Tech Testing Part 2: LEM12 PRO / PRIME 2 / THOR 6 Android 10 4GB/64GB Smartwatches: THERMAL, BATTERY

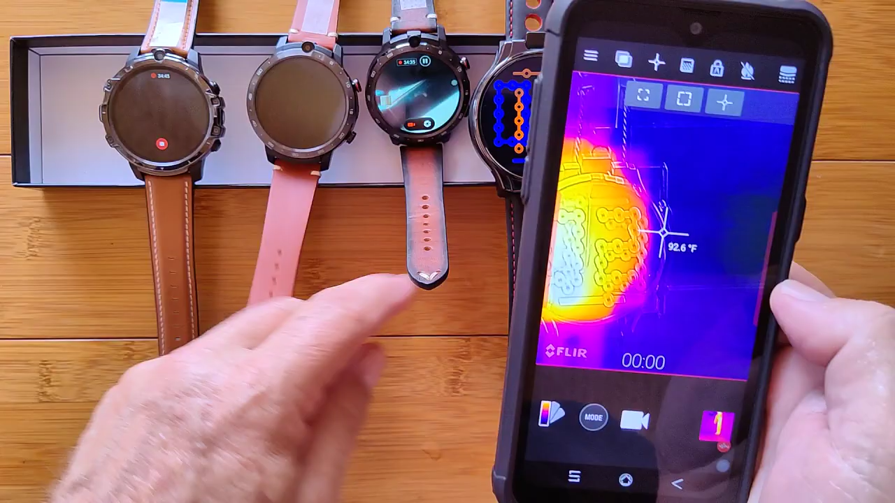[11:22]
On screen: spot 92.6°F
one's back up again there's the watch face on it and you see what we have an actual image coming through and uh we then get the uh watch overlay on the uh picture of the thermal part
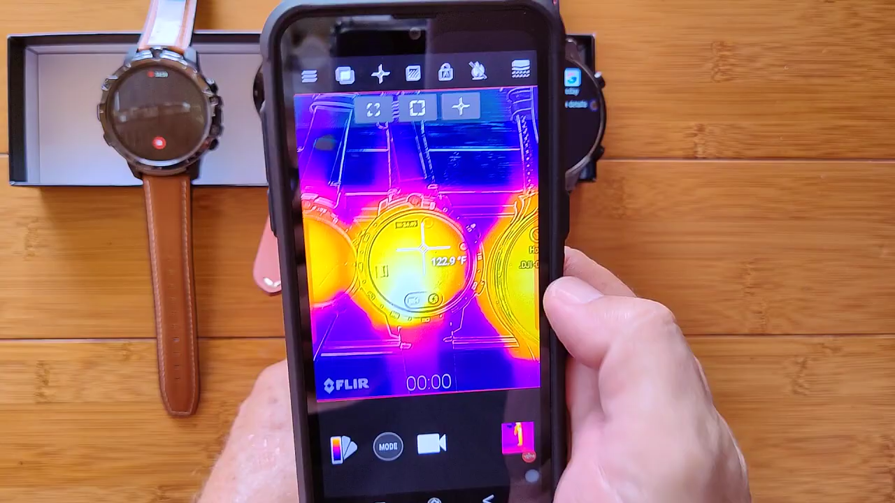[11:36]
and they're closer aligned on this camera so i'm not having that overlap that we had
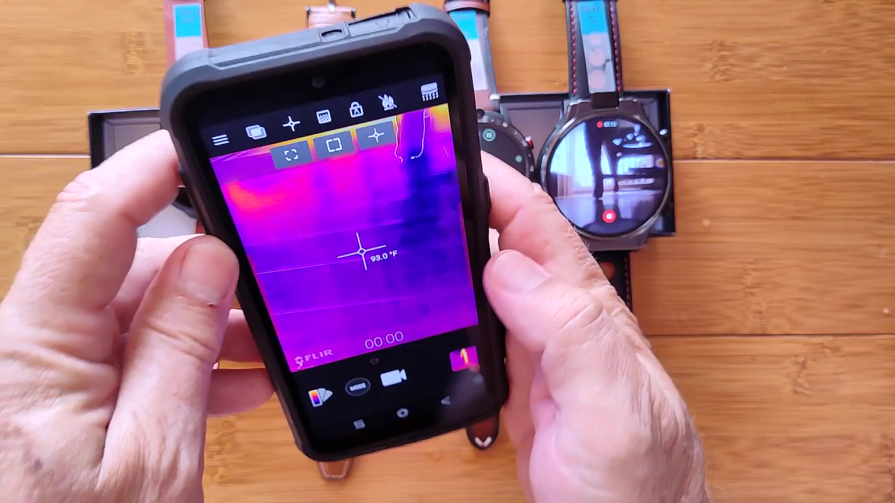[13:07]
On screen: spot 93.0°F
one more quick check on all of them way back over here in the corner
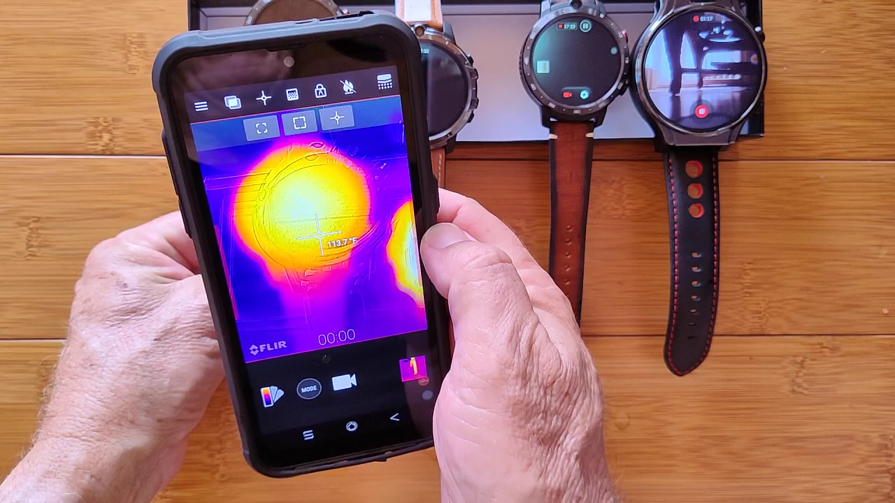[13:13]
this guy is starting to cool down but slowly that's the now off
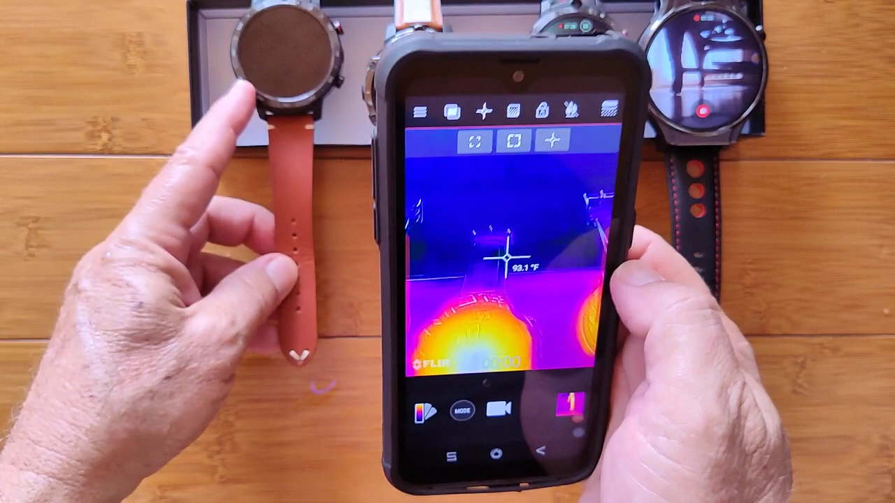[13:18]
On screen: spot 93.1°F
lympho lem 12 pro while the thor 6 is still moving on at
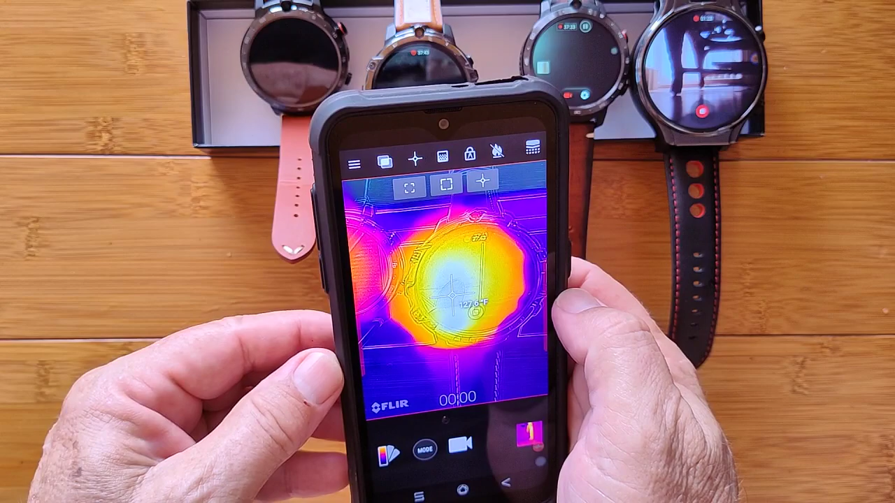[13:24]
128 degrees the original lem 12 125
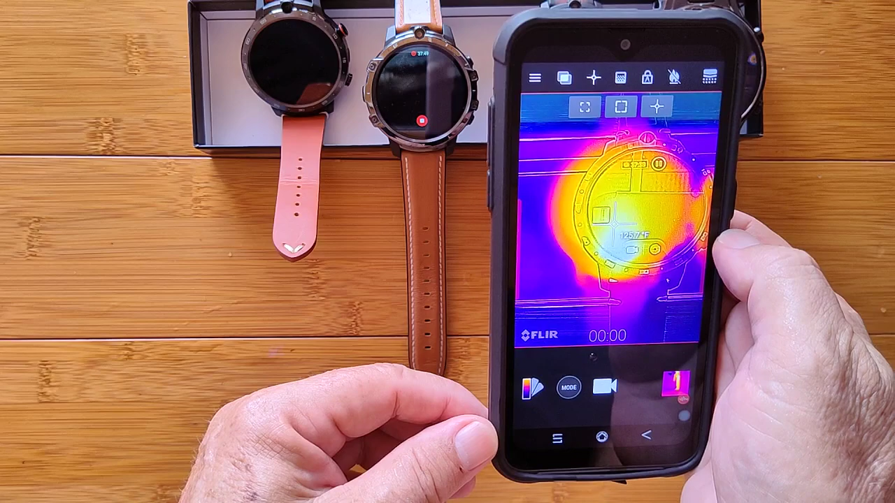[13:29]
get to that white zone 127 and we started a new recording and it's heating back up about 124 okay in a minute i'm going to show you uh how much power is left on these i got to turn this one back on if it'll still oh it is on it just turned off okay sorry guys i thought it had powered down but it didn't so it's still on it's just not recording but we need it to be recording